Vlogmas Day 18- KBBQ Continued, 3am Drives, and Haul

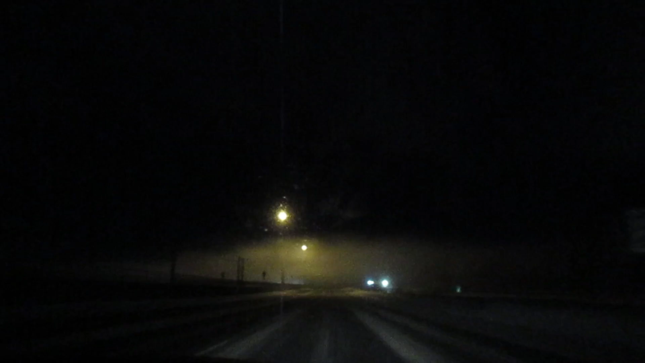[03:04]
Look at it It's creepier Is someone judging me? No, she was asking what song is Oh Far Away Young Love This looks really creepy Yeah It looks like this I don't know It goes to work I don't know I don't know Yeah I don't know There's a car behind me I don't see the car behind me Yeah No, there's the next lane Oh Really?